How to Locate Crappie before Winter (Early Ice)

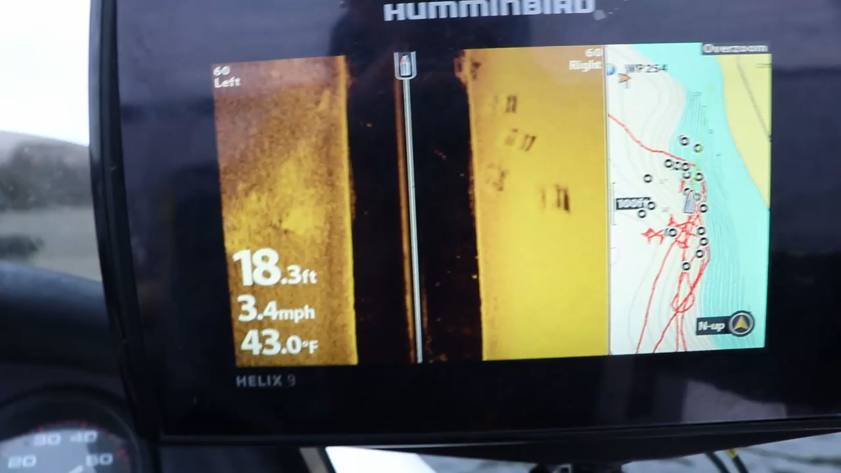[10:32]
On screen: depth 18.3 ft, water 43.0°F, speed 3.4 mph
these fish were pushed up on the southeast side of the lake the wind had pushed them up when strong winds out